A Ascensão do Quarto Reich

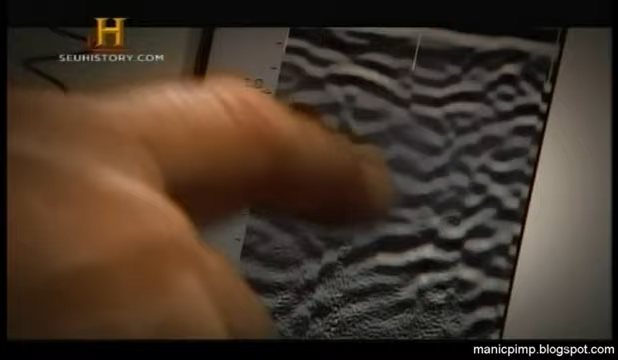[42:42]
no suposto túmulo de Bormann a terra foi revirada Parece que foi escavada
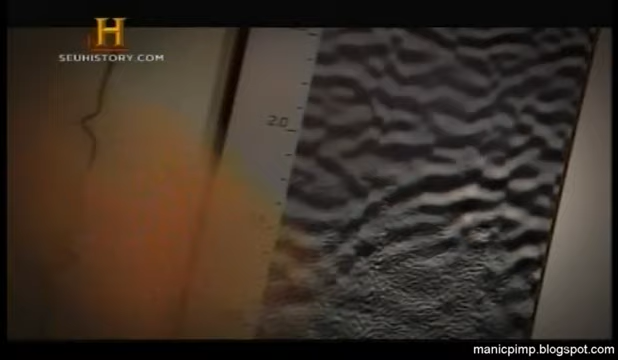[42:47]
mas não vimos nenhum objeto enterrado Se havia um caixão enterrado no túmulo de Bormann ele já foi retirado
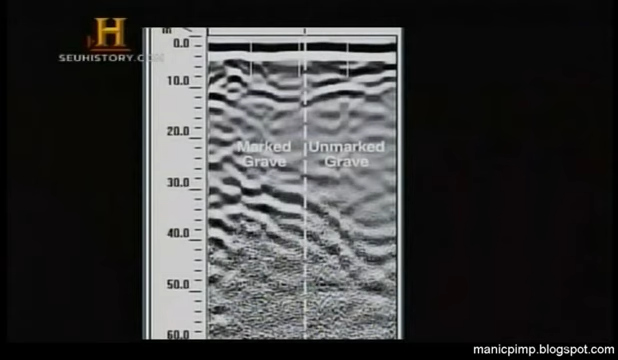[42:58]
A leitura do GPR confirma que um objeto grande foi enterrado no suposto túmulo de Bormann e retirado algum tempo depois
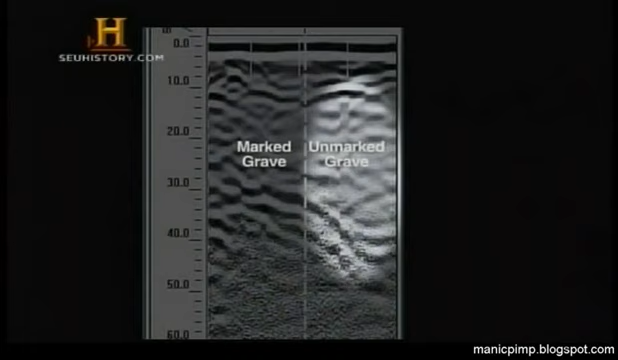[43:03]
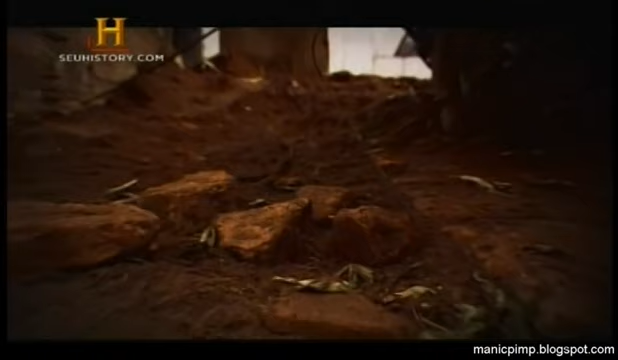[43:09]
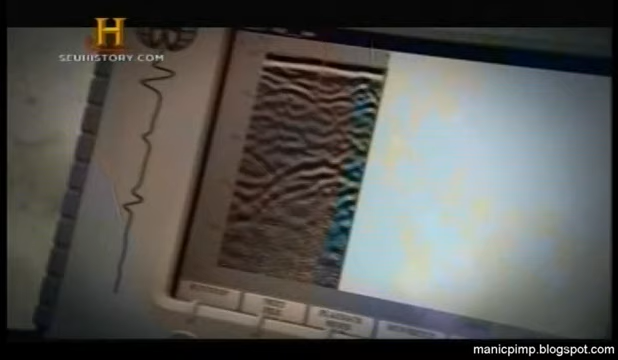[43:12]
Embora o coveiro tenha dito que Bormann foi enterrado aqui parece que não tem nada na cova